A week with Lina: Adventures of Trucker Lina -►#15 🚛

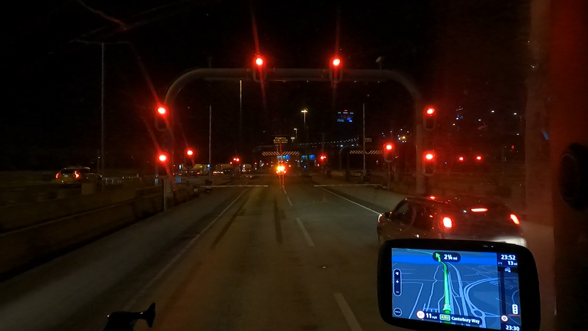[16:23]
Dartford crossing is closed. It says dangerous goods vehicle escort ahead. That means the fuel tankers, they going to be escorted over the tunnel, and we have to wait until they cross.